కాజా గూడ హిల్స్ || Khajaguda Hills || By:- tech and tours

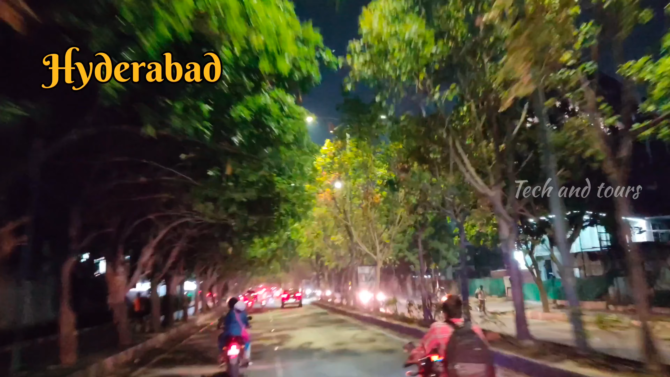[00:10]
నేను ఇప్పుడు మీకు ఒక మంచి ప్లేస్ ను అడ్వెంచరస్ ప్లేస్ ను చూపించబోతున్నాను. అదే కాజగూడ హిల్స్.
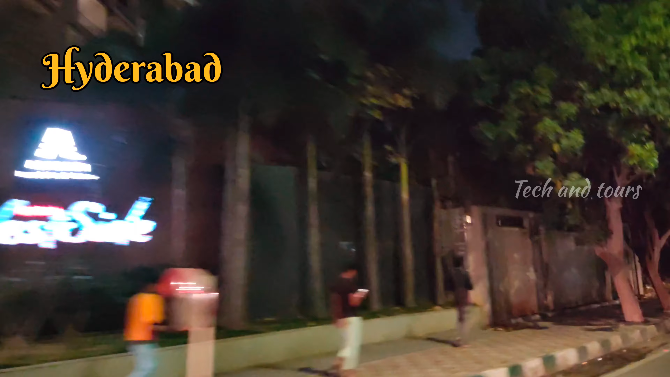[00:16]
ఈ కాజగూడ హిల్స్ తెలంగాణలోని హైదరాబాద్ లో ఉన్నాయి.
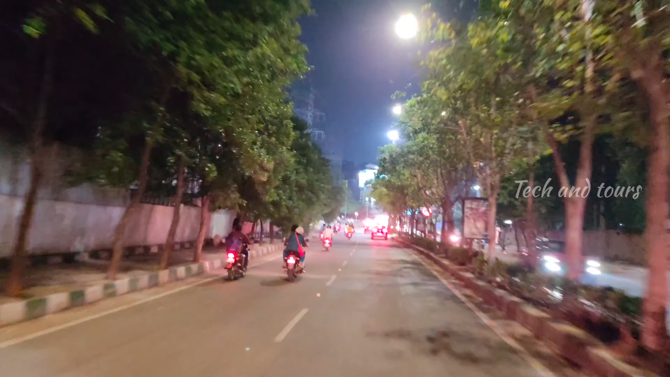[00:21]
ఈ హిల్స్ ను డే టైం లో చాలా వరకు చూసే ఉంటారు.
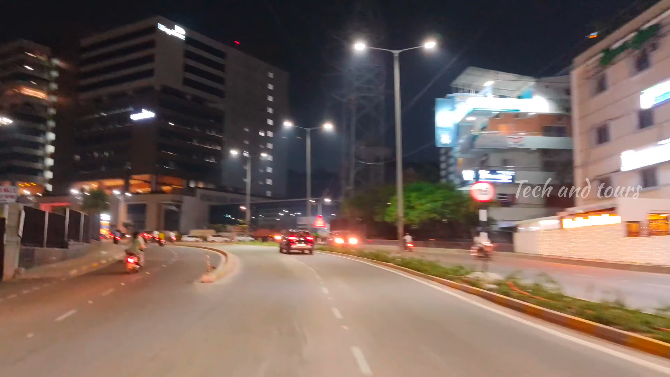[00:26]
కానీ మా ప్రత్యేకత ఏంటంటే మేము ఈ హిల్స్ ను నైట్ టైం లో చూపిస్తున్నాము.
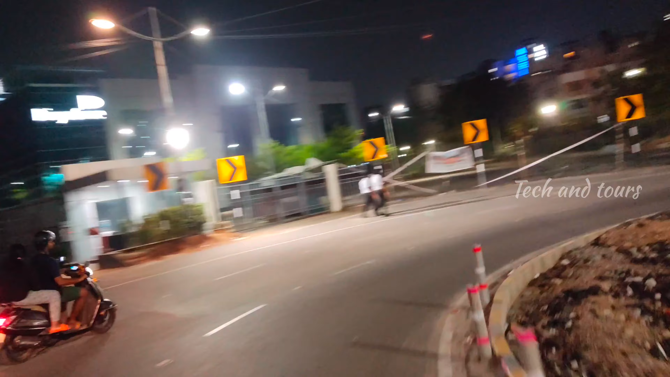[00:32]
అయినా నైట్ టైం లో ఏం కనిపిస్తుందిరా బాబు అని అనుకుంటున్నారేమో,
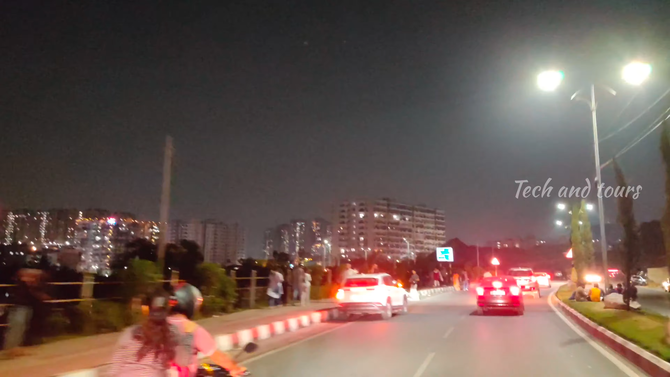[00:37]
కానీ నైట్ టైం లో కూడా ఈ హిల్స్ చాలా అందంగా కనిపిస్తాయని ఇక్కడికి వచ్చిన తర్వాత అర్థమైంది.
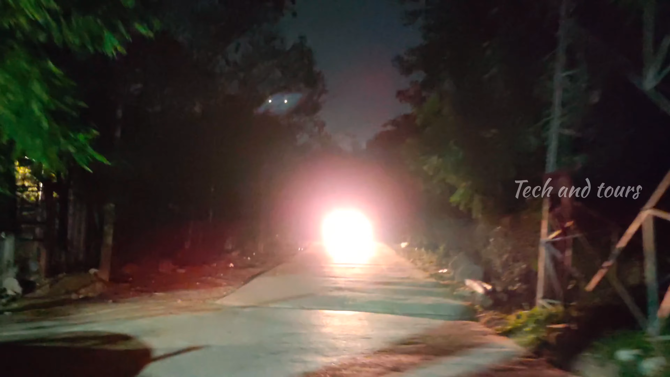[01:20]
ఇప్పుడు మనం హిల్స్ పైకి అయితే వెళ్తున్నామండి.